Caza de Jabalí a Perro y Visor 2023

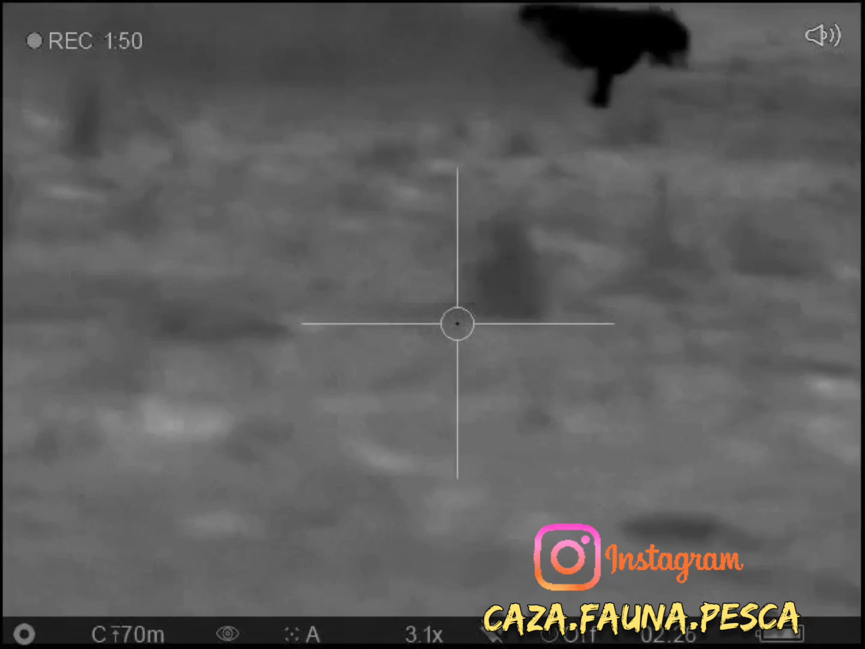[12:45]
Se movió bien la perrada... Y bueno... Ahora ya estamos tirando línea... Buscando datos para el fin de semana que viene...
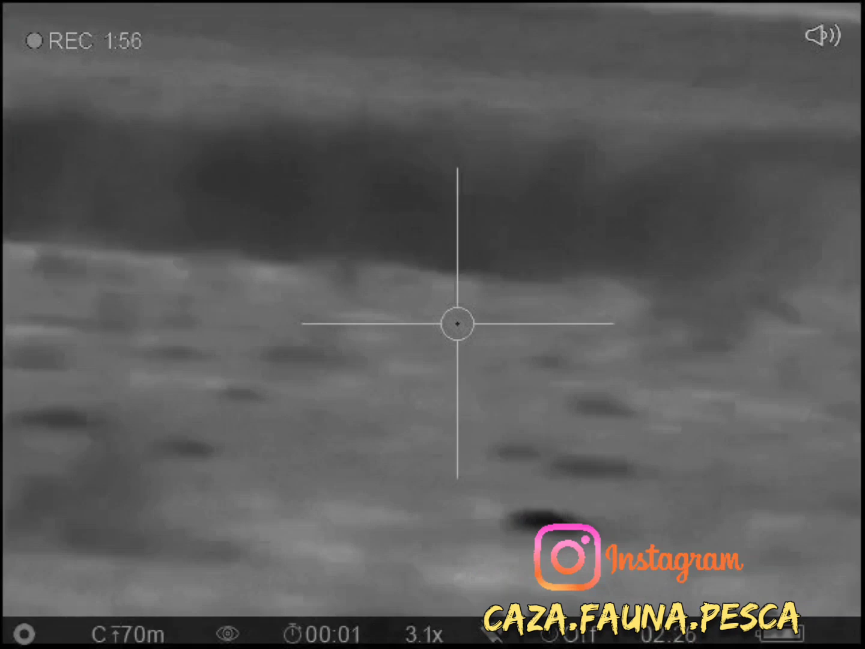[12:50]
Que el fin de semana largo... A ver si podemos hacer una de dos o tres días... Por lo menos para recorrer mejor... Ahí se viene el impacto...
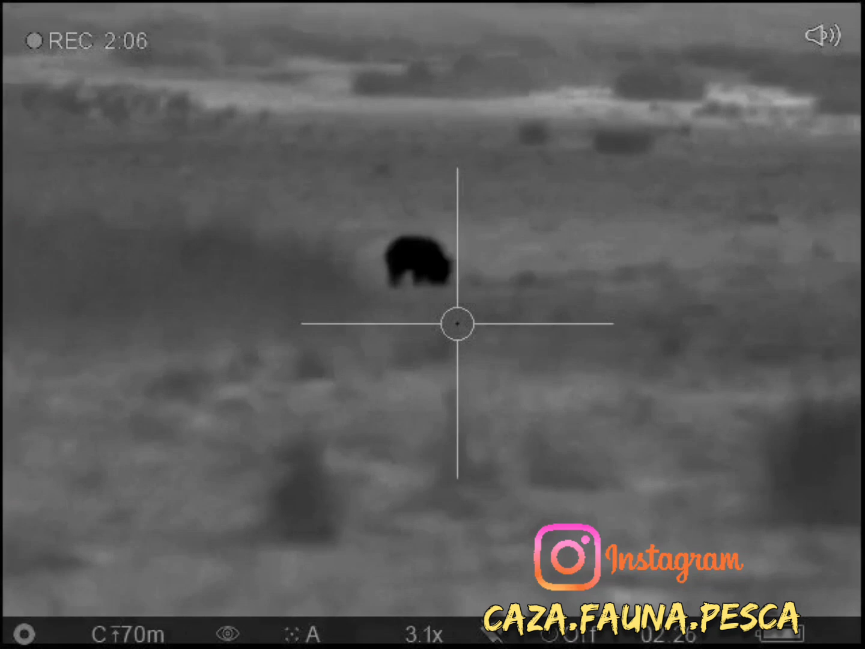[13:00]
Este video nos lo mandó el topo a costa... Con Eduardo Godoy... Que bueno... Cuando vieron de cacería... La verdad que unos chanchos preciosos... Agarraron y bueno... Nos mandaron para compartir con ustedes también...
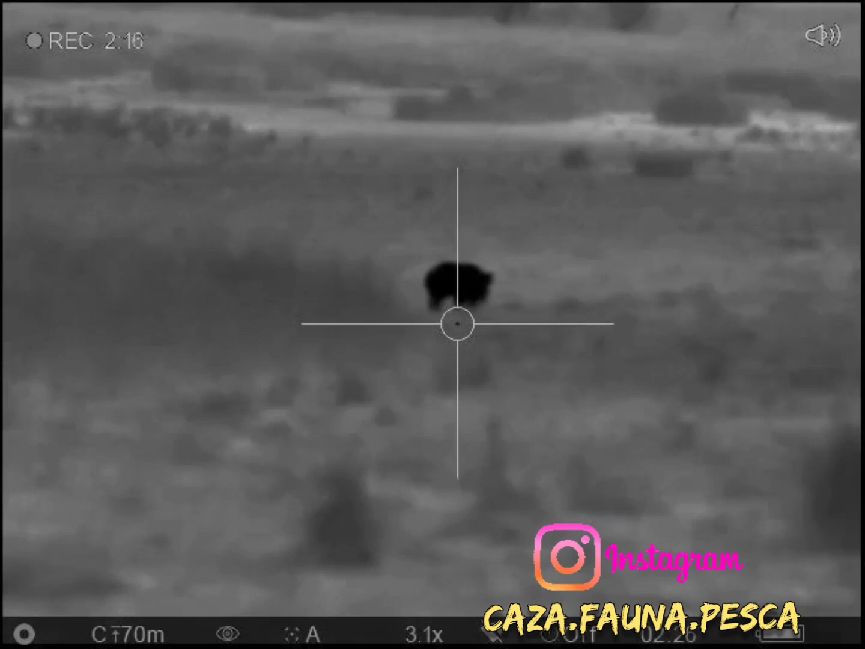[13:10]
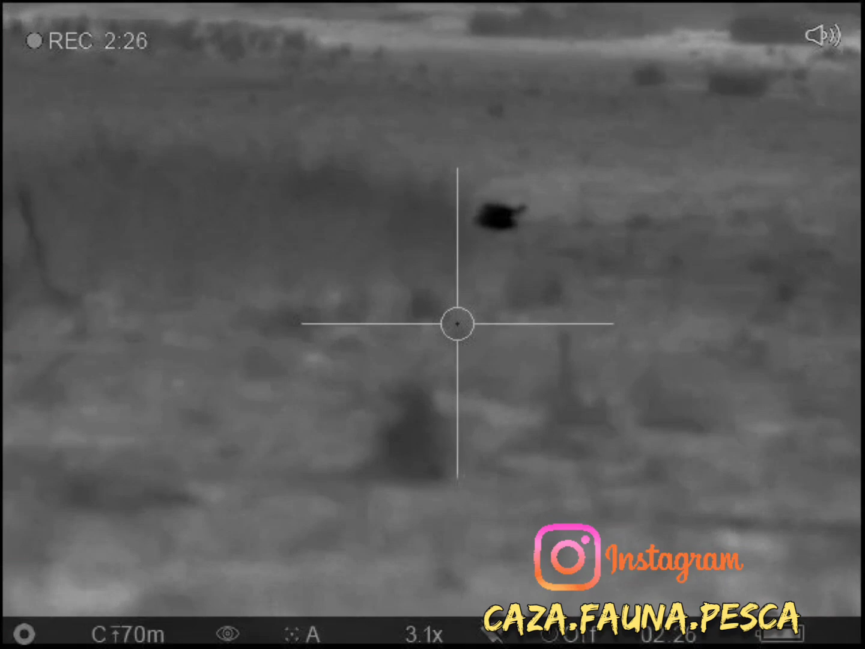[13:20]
La verdad que un padrillo buenazo...